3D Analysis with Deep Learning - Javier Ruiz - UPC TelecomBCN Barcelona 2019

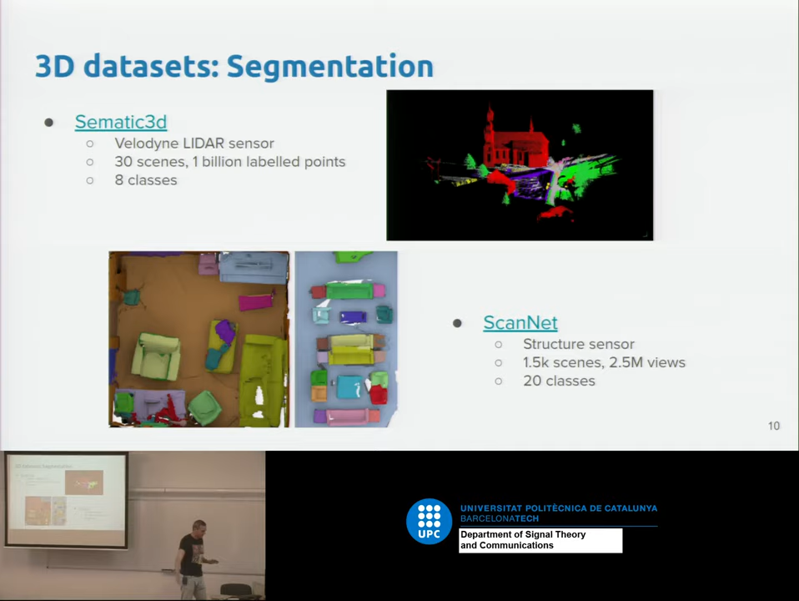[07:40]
walls whatever okay and this is
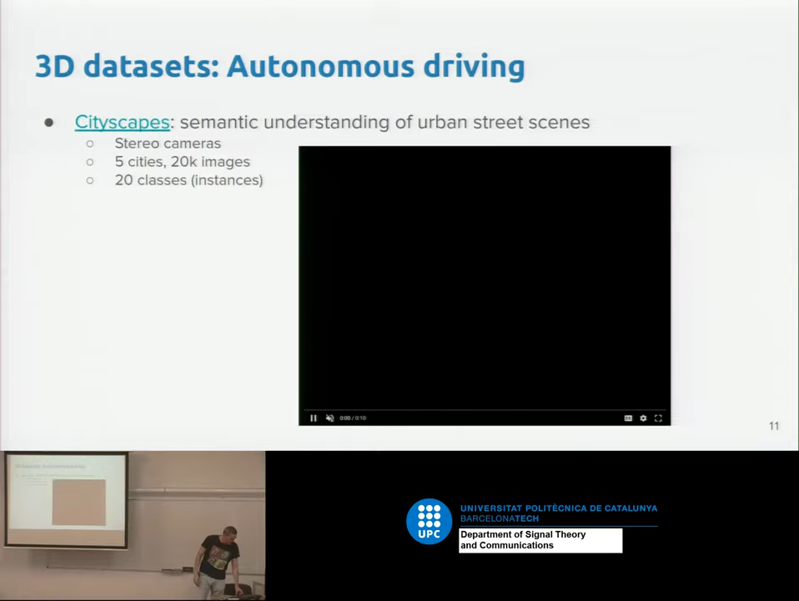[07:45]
storage yes it does so for instance for autonomous driving it's a cityscapes it's a cityscapes also very
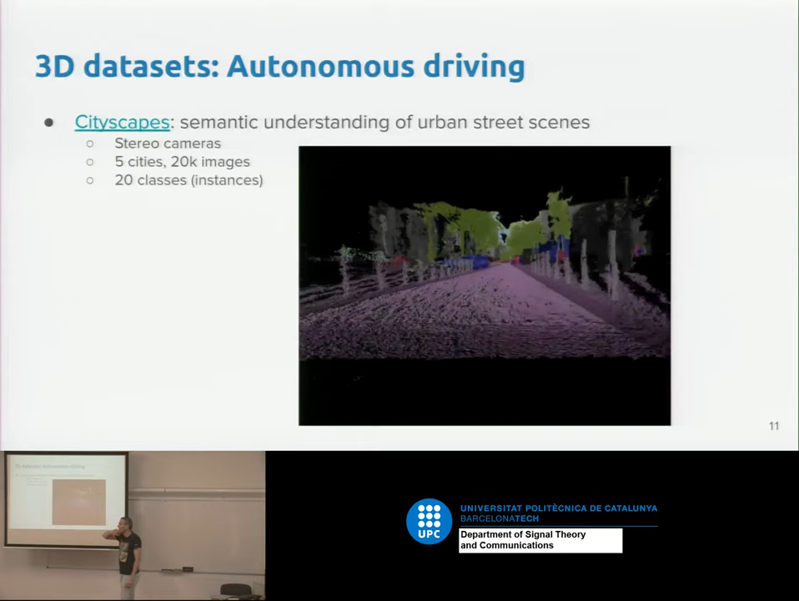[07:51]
known and and you're you don't see it very well but you're provided here with a 3d point cloud representation of the street so you can also annotate it so it's
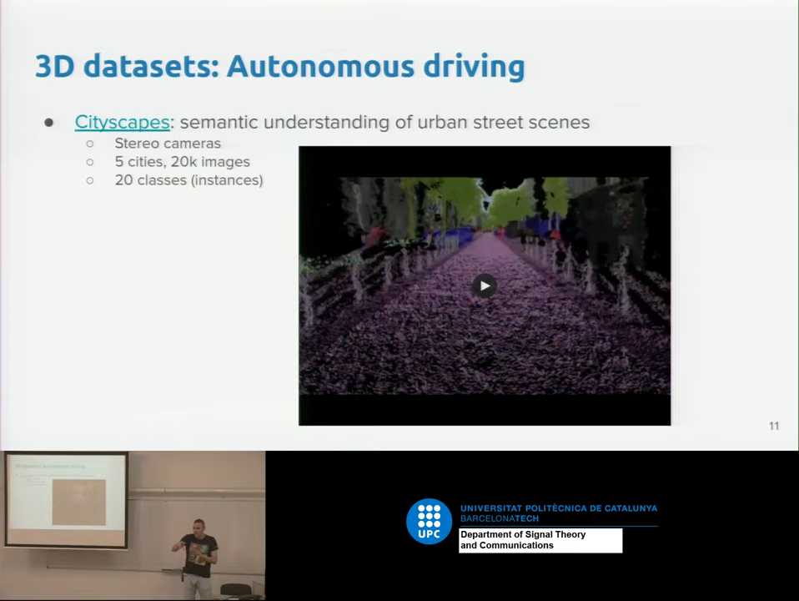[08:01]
semantically annotated no road trees people cars whatever again also used for this and if you go more more into scene understanding this is some
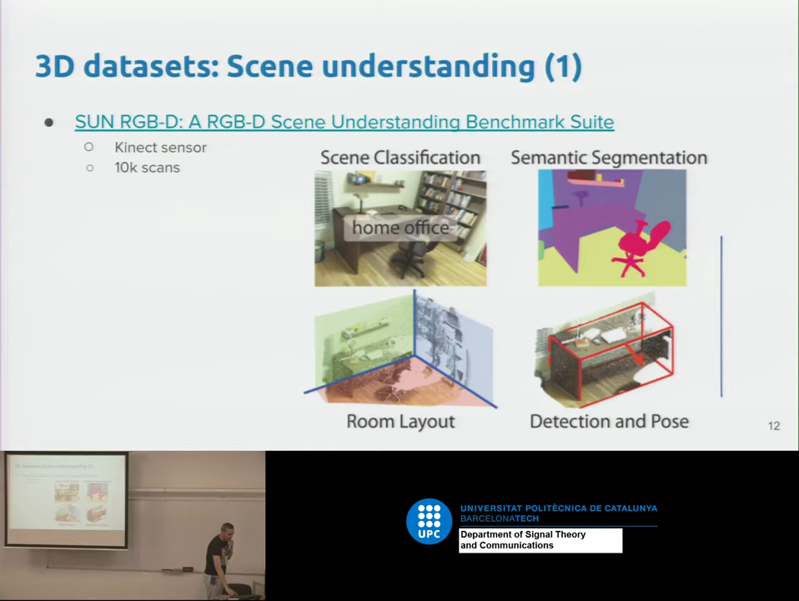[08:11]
rgbd data sets for indoor scenes and also i would say this is the most uh big and comprehensive one of data sets which is the stanford
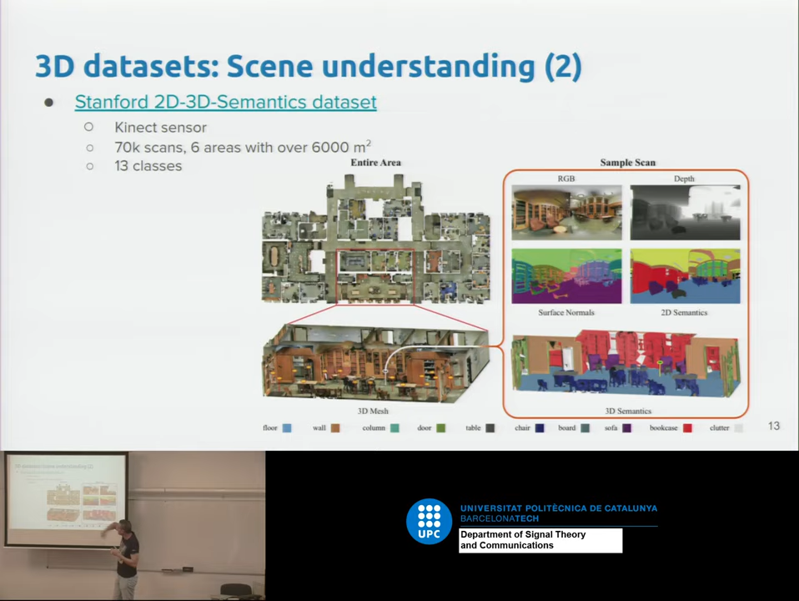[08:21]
2d 3d data set which corresponds to 70 000 scans again annotated with each of the classes no so as i said no point clouds a lot of uh data sets nowadays so people can start thinking about using network architectures to analyze this point clouds okay so before reviewing how to do this let's uh understand that there are
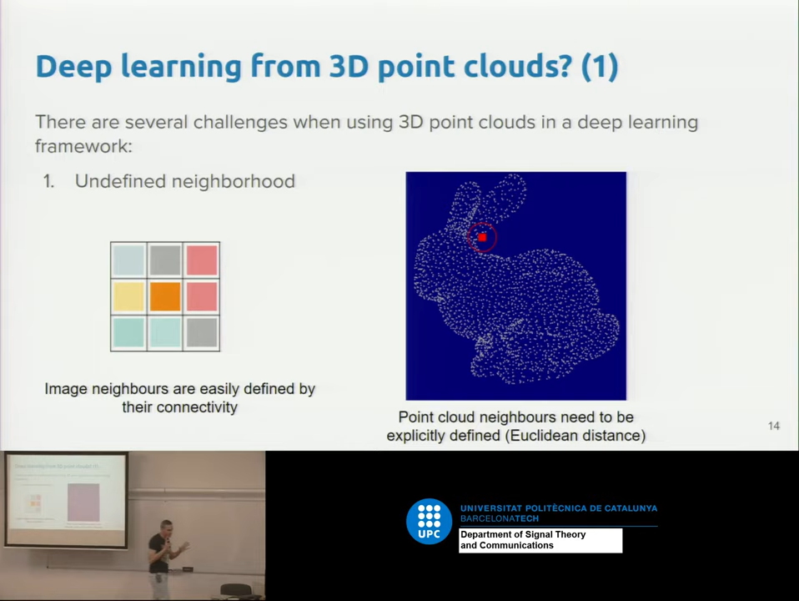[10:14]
points which are close to this but also points which are close to this which are very far away from the bunny you know very far away from the ear at least no so sometimes the euclidean distance is not perfect in that sense no sometimes you can get points which are close in the euclidean distance but they are not close in the sense of the semantic sense no they are not close to the ear or something like that talk about this okay the other problem
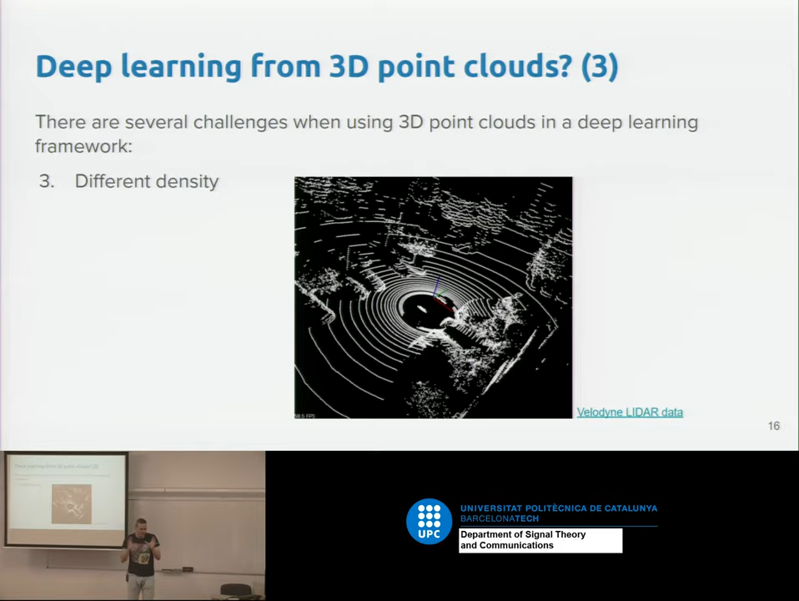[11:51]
kernel of a convolution then the neighborhood here will be smaller than the neighborhood here no to get the same number of neighbors you'll have to get a bigger radius far away the close away so this is somehow also something that you need to take into account understood yeah the limitations so what are the solutions to this okay i'm very general no there are several ways to deal with this no okay so how can we use analyze 3d scenes using using neural networks at least i will comment about these five things okay so the first one is i will tell you is to use two and a half d data though it's not 2d it's not 3d we go in the
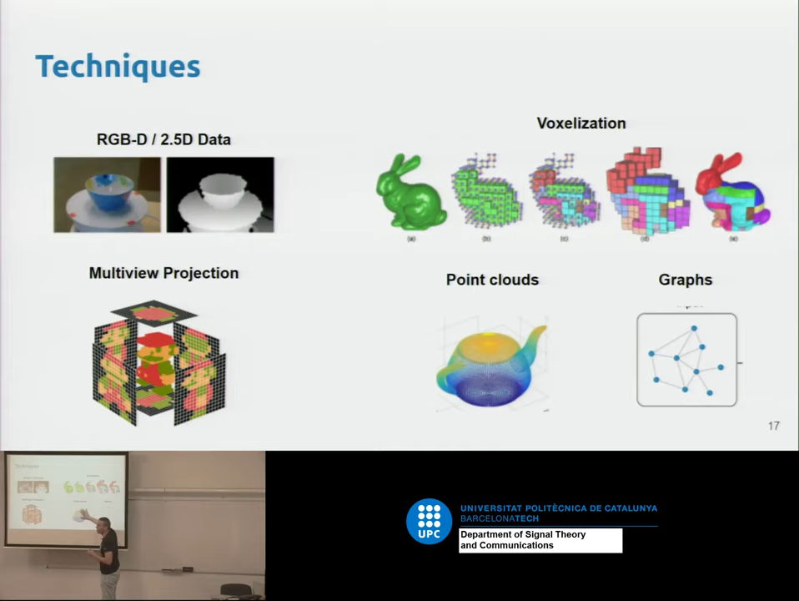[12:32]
middle okay i'll tell you about this the other one is to voxelize to project and then there is to these two which is no no to directly work with point clouds we'll see it i'll comment on each of them my time is i cannot see the time okay okay so let's go to the first one now it's just between two and and 3d no the idea here is that okay most of the sensor that acquire 3d like kinect or or or another ones they measure the distance pixel by pixel no so at the end they don't have this list of point clouds but